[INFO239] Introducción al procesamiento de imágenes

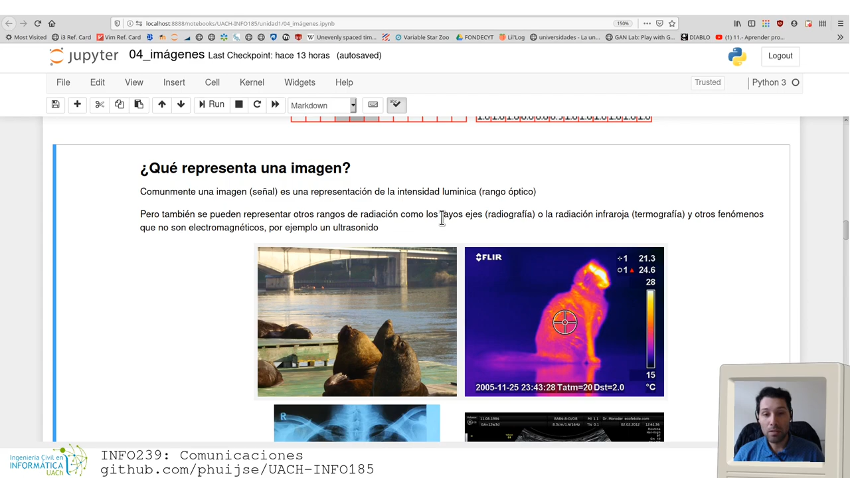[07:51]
On screen: scale top 28°C, scale bottom 15°C
De hecho, si bien la fotografía digital en el rango óptico es la voz común, también se puede mapear radiación electromagnética de rayos X como una imagen. También se obtiene una figura como la que está acá, que debe ser súper conocida para todo, súper natural. Una radiografía. La siguiente, se fijan, es radiación en el infrarrojo.